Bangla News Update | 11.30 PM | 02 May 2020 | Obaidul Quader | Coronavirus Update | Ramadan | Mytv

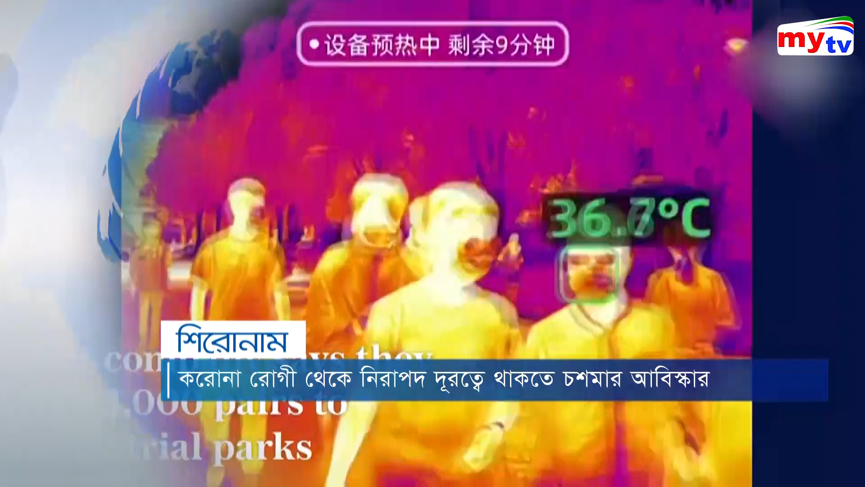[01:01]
করোনা রোগী থেকে নিরাপদ দূরত্বে থাকতে চশমার আবিষ্কার তাকালেই জানা যাবে গায়ের তাপমাত্রা
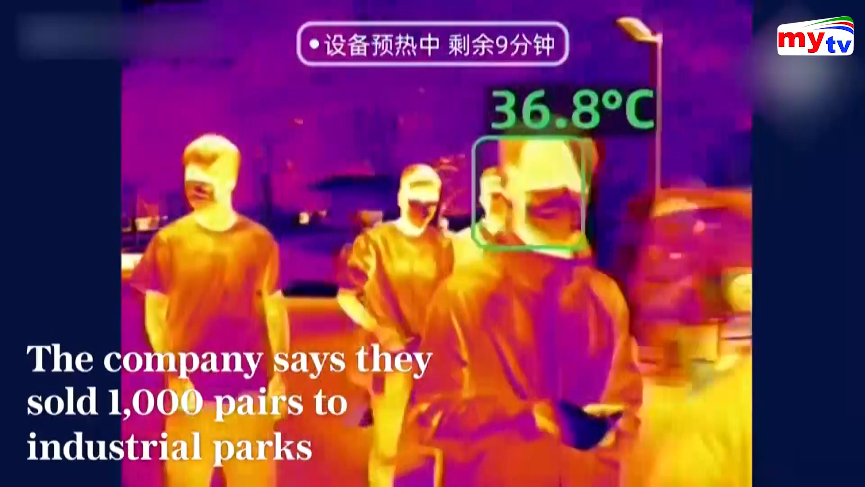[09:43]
On screen: spot 36.8°C
শুধু একজন নয়, এর সাহায্যে একই সময়ে একাধিক ব্যক্তির তাপমাত্রাও পরিমাপ করা যাবে।